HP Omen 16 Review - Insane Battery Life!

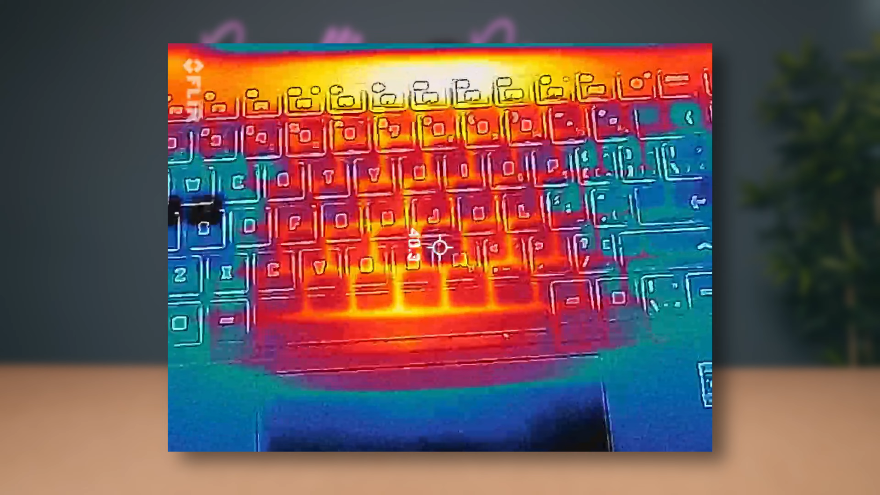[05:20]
Heat management is good. The deck of the keyboard never got too hot, and the CPU temps never stayed in the high 90s, which I find to be the case on other AMD laptops released this year.